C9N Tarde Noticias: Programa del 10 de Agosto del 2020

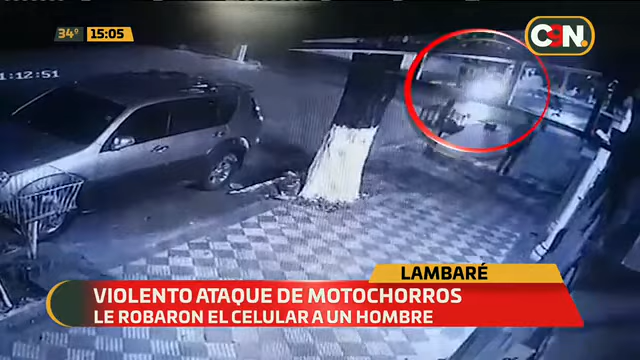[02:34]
Vean ustedes cómo él iba caminando en la vereda, intuye lo que iba a ocurrir, por eso ya hace un gesto.